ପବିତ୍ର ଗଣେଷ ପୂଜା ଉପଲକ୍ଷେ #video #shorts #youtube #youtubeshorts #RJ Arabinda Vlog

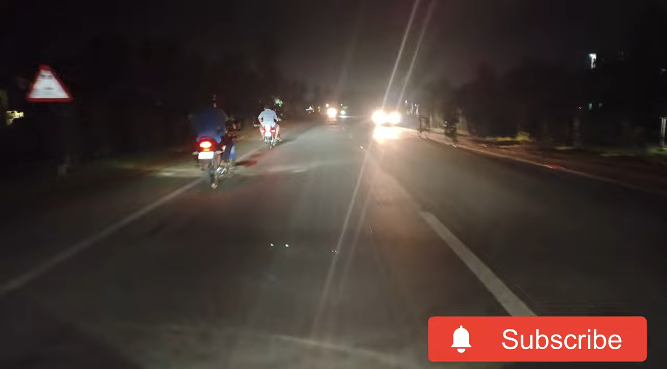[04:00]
ଚାଲନ୍ତୁ ଦେଖିବା ମାଧାଡ଼ିଆ କତିରେ କହିଥିଲା କତିରେ ମାଧାଡ଼ିଆ ଯେଉଁ ଅଛି ସେଇଠି ଦେଖେଇବି ଆପଣଙ୍କୁ, ସେ ଠାକୁର ଆଉ ମେଢ଼ ଫେଢ଼ ସବୁ ଦେଖେଇବି। ଚାଲ ହାଏ ଫ୍ରେଣ୍ଡସ୍, ଇଏ ହେଉଛି ମୁସ୍ତାଫା ଛକ,